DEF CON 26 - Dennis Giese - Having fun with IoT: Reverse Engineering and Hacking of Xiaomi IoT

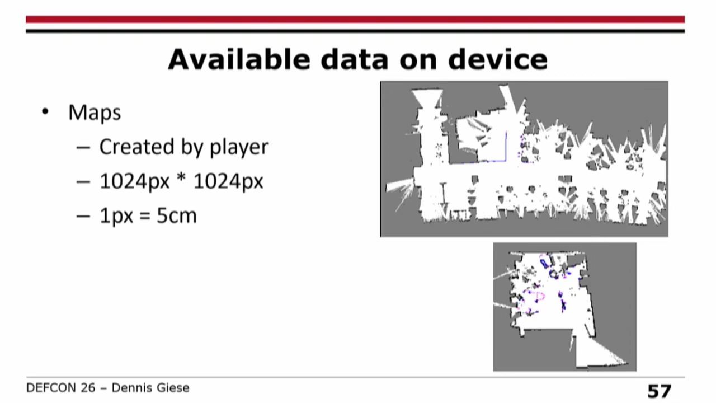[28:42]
And we have an accuracy of more or less like 5 centimeters per pixel. I think in stupid units, it's like two inches, I believe. Yeah, okay. So let's take a look at MMC. And here, so what you see here is you have like multiple copies of the operation system.